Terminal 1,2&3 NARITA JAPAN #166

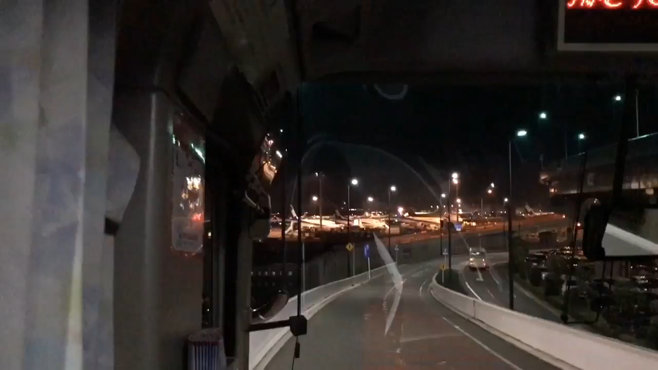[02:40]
So, after Terminal 2, ang next destination po is Terminal 1. Papunta na po tayo ng Terminal 1. Ang mga airlines naman po na designated sa Terminal 1 is Anna Airlines,
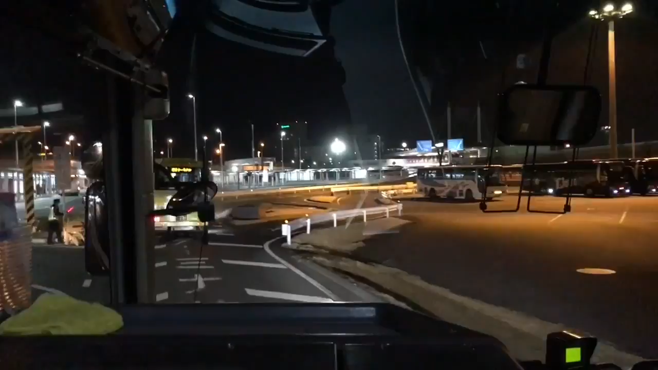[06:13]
E, ito pong Terminal 3 is malayo po talaga. Malayo talaga siya guys from Terminal 1 to Terminal 3. Kaya ang ma-advise ko po sa inyo guys,
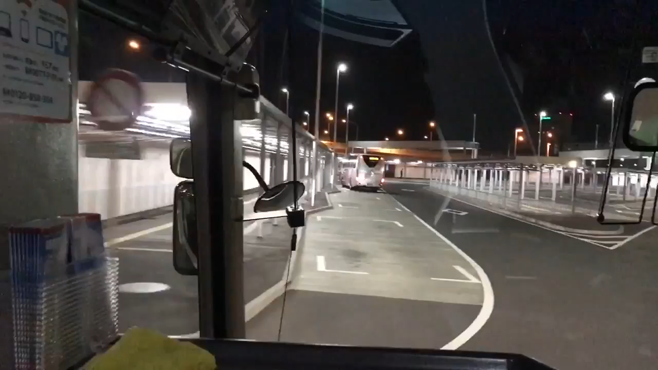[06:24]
magdagdag kayo ng at least 30 minutes sa biyahe time nyo para hindi kayo malate sa inyong check-in time. So, ito na po yung Terminal 3.